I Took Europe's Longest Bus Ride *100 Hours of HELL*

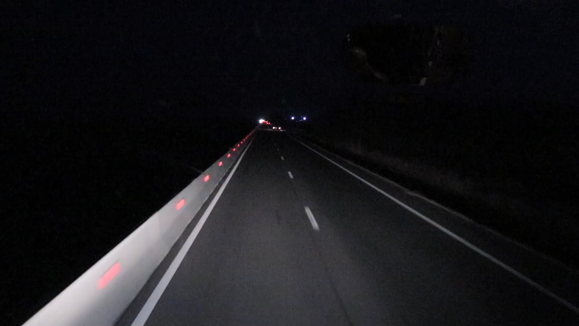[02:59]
So after a horrible night with dark Bulgarian and Romanian roads and only 1 hour of sleep each, we finally arrived in Bucharest.